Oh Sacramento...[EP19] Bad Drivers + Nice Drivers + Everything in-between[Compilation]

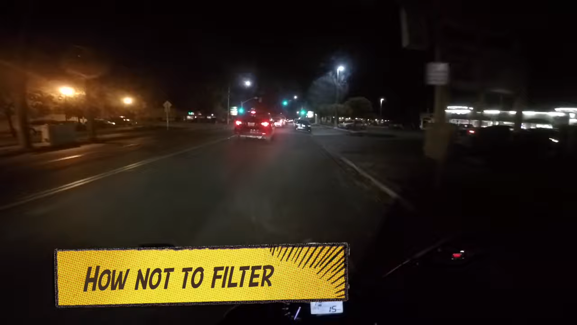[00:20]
Well, fuck me. This is a bad idea, guys. Don't split like this.
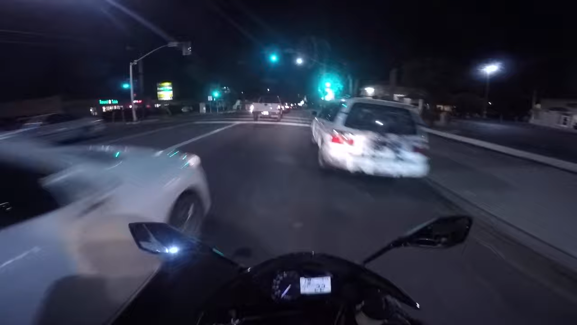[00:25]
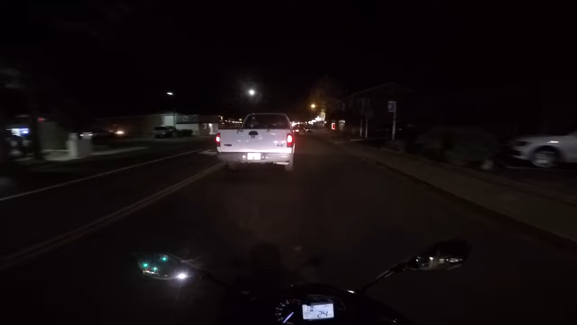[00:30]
Thought the light was gonna stay red for a little bit longer. Boy, you fucking watch it.